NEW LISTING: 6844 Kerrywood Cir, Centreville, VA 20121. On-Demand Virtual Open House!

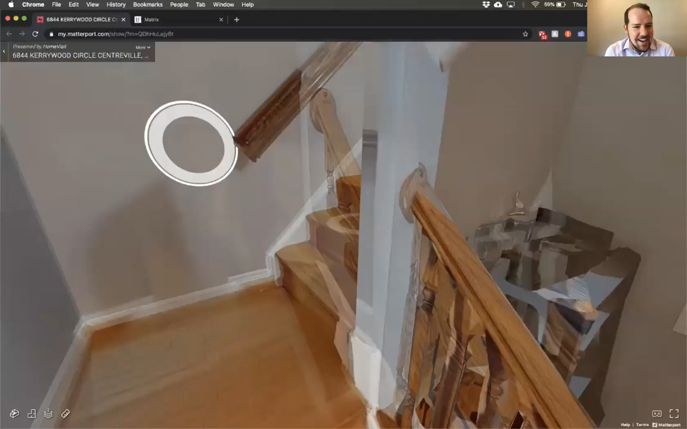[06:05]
And let's go up the wooden staircase to the upper level.
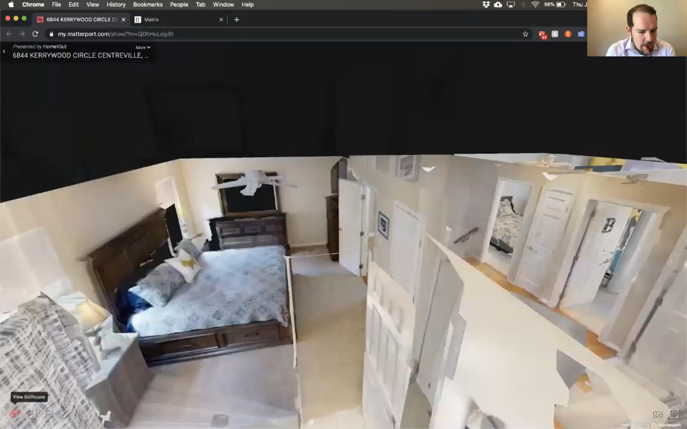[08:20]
You know, you can kind of view this like it's a dollhouse.
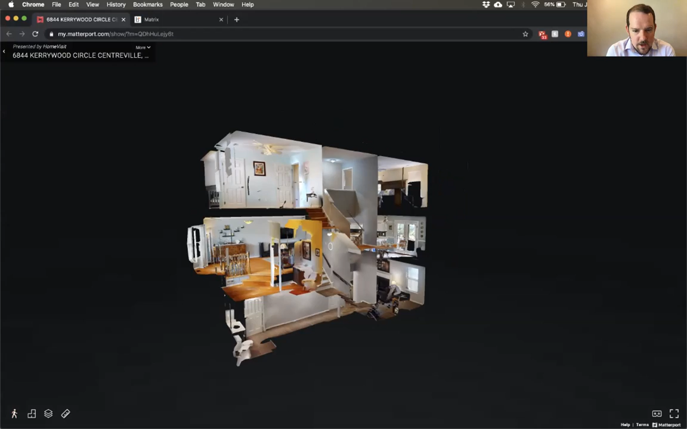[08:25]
And let's head on down to the basement. I'm going to click here and go down to floor number one.
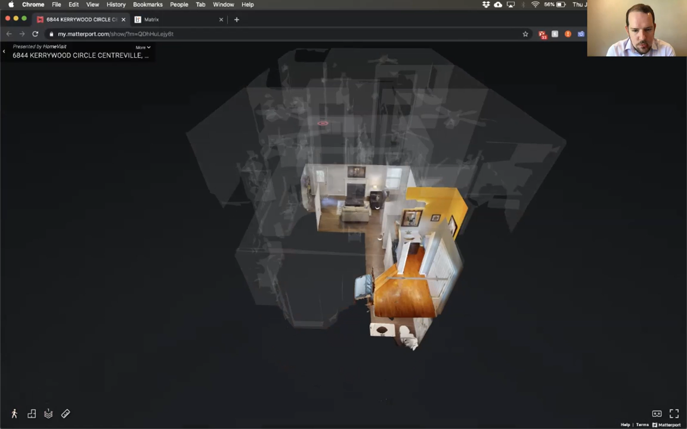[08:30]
All right. So let's go to the bottom of the stairs. So the owners here, they renovated the basement.